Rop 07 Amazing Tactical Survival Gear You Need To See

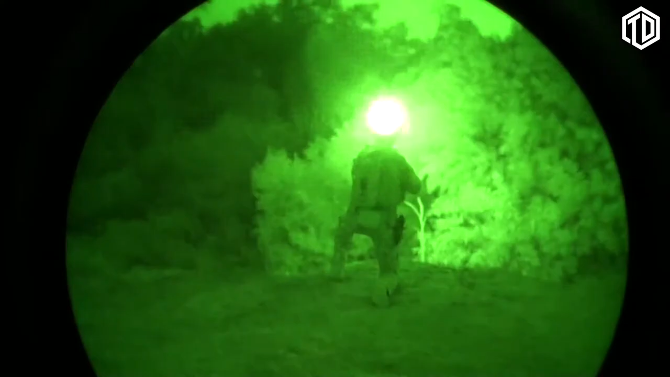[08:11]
and they are infrared and white light models where both spectrums are simple to access.
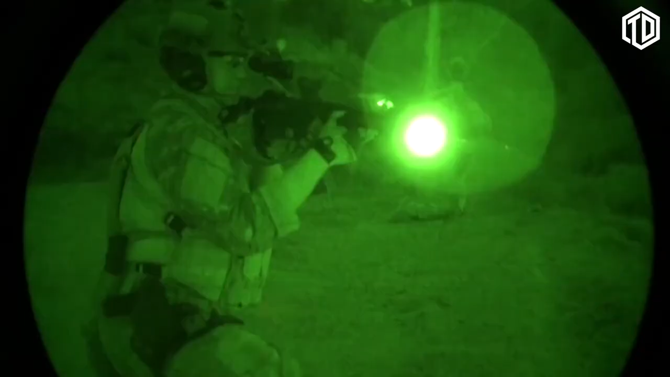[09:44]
They permit simple selection of infrared illumination for use of night vision devices,
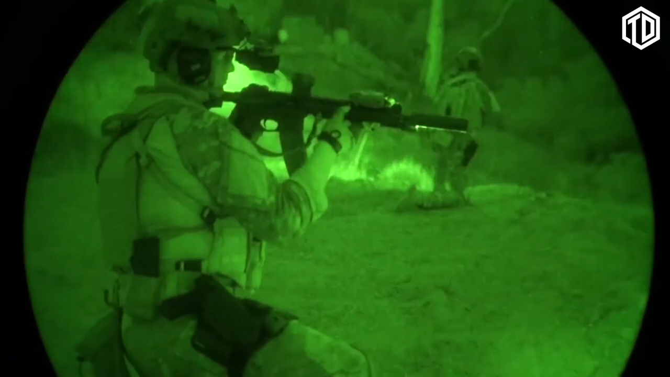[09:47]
as well as sufficient levels of white light for close to mid-range engagements.
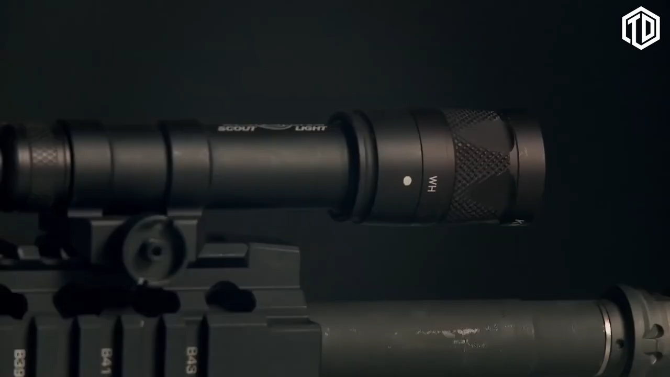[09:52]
Just pull and twist its self-locking bezel to select between white light, off, and infrared. The M300B is a smaller V-series scout light that runs on a single 123A battery.
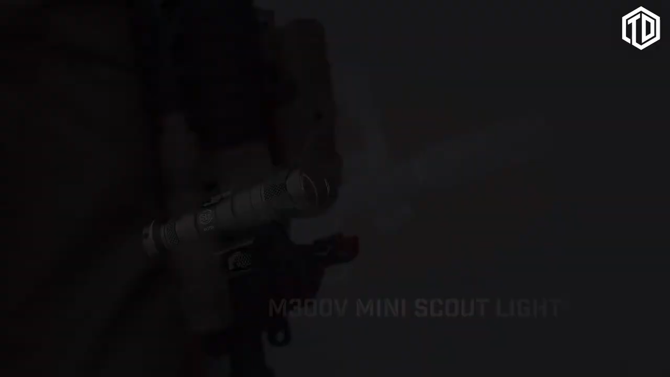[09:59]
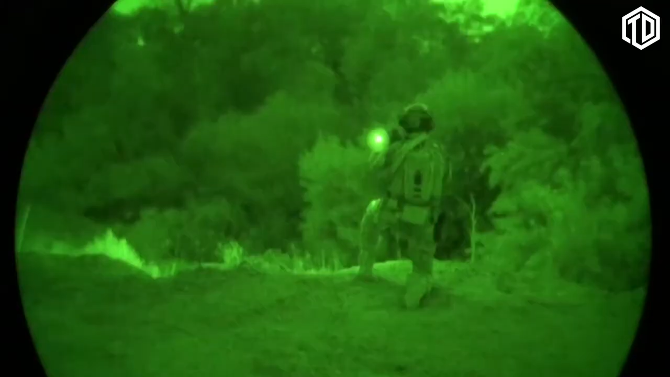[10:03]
It puts out a bit less IR and white light, but it's very compact and ultra-reliable,
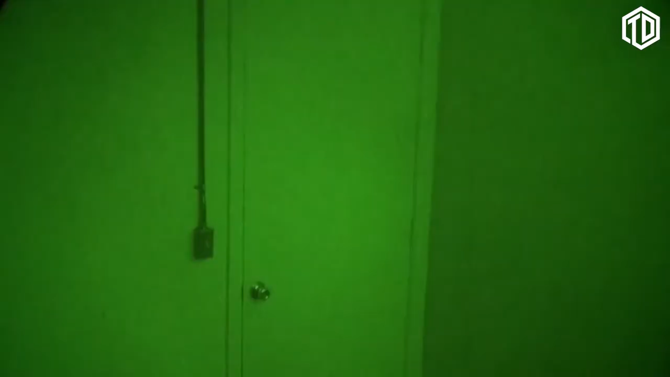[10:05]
like all scout lights, and is a great option for users of short barrel rifles who require IR elimination.